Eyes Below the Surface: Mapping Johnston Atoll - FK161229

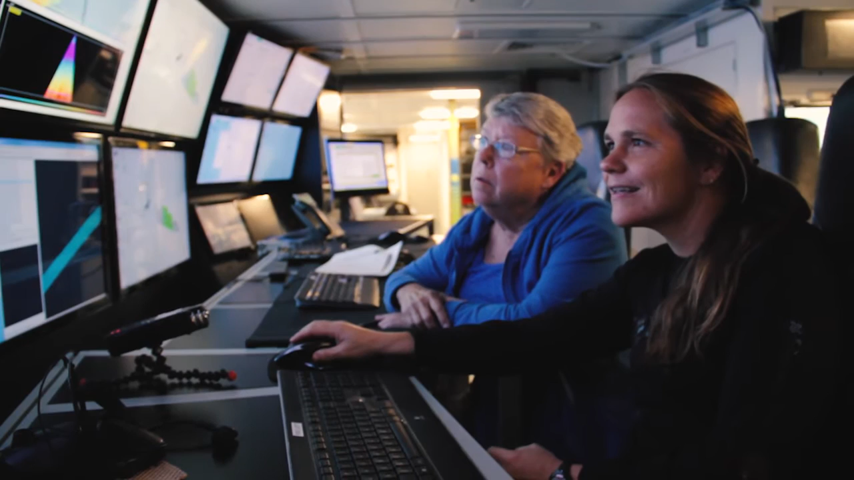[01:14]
Okay so move to the next file number 137 and now move your box up to the end of the, oh good we have some side lobes there.